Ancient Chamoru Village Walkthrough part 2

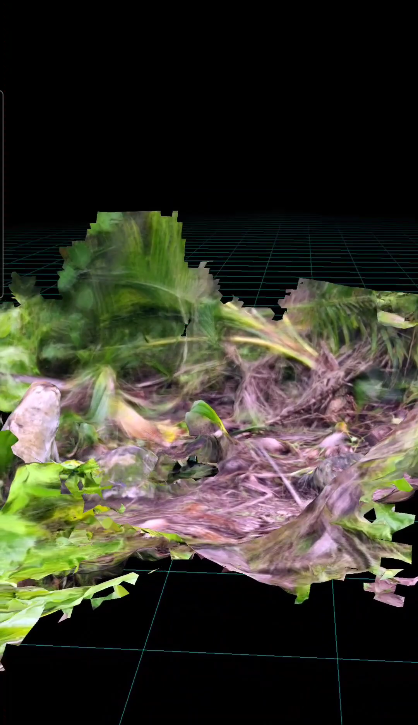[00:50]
now even though this stone this lati feature is no longer completely erected it is roughly in its original position so there's a lot that we can still learn about this site now unfortunately the data set for this one is incomplete not all the landscape is filled in which just warrants maybe another visit to the site but i say that because there are some features here that are difficult
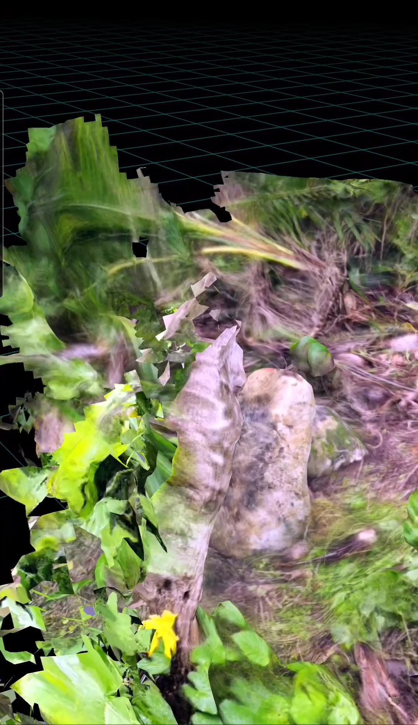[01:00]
to make out that might be confusing for example this here is a tree trunk but it looks very similar to the haliki that we saw first so we just have to make some careful distinctions as we're looking
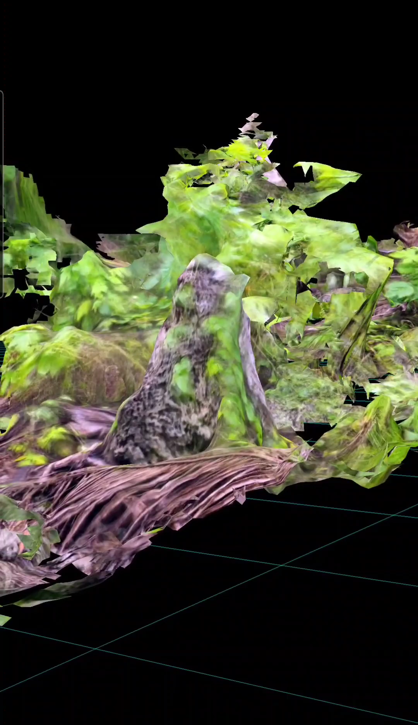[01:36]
and this haliki is in alignment with the first one that we saw
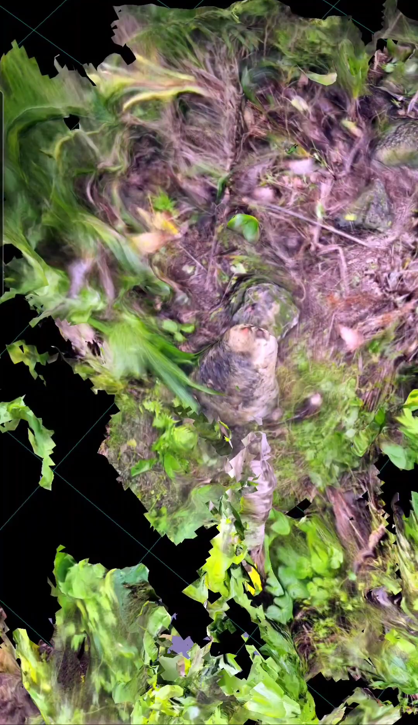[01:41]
here which is typical of these lati sites
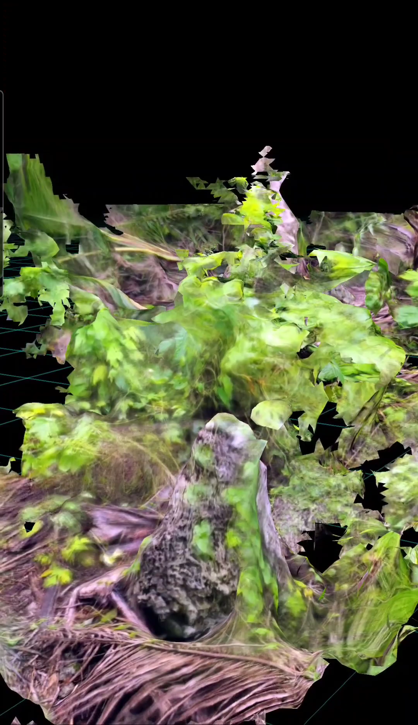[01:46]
now what we should do is we should try to take a
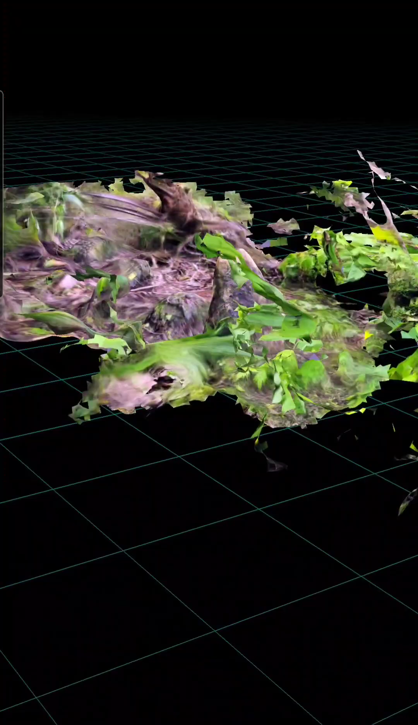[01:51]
measurement of this first haliki here for comparative purposes
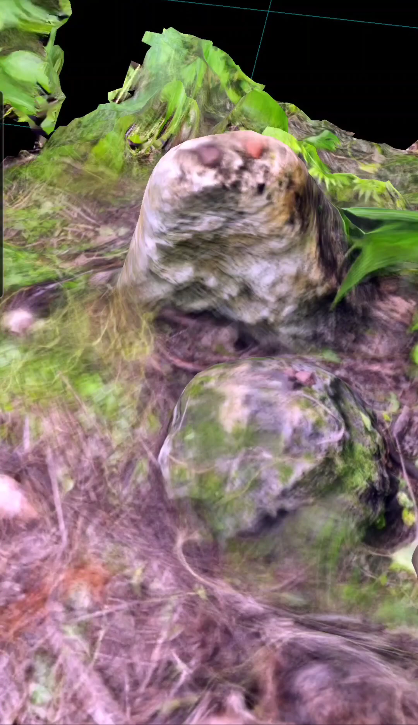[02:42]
people that come through this site are doing so with intention and we can see signs of that here one of the most abundant artifacts in the landscape are pottery shards and it's very likely that people that have visited this site very recently have left these pottery shards you'll see on the